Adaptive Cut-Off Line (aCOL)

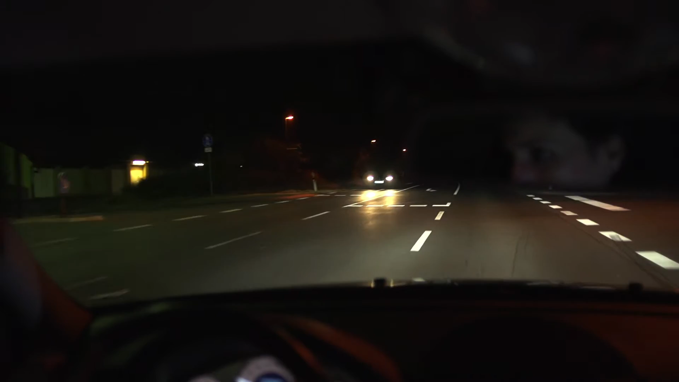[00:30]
If there is no traffic on the road, the system automatically switches to high beam.
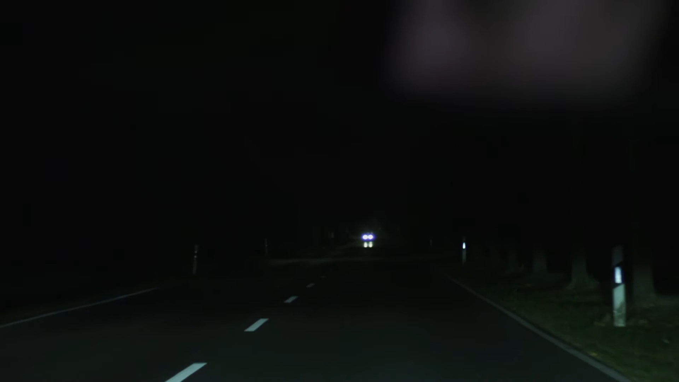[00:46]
The headlamps of oncoming traffic are identified by the camera at a distance of 700 to 800 meters.
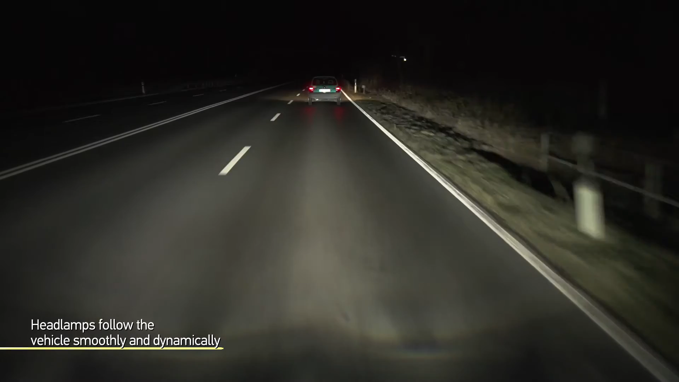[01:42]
The usual low beam range of 60 to 70 meters can thus be increased to up to 200 meters.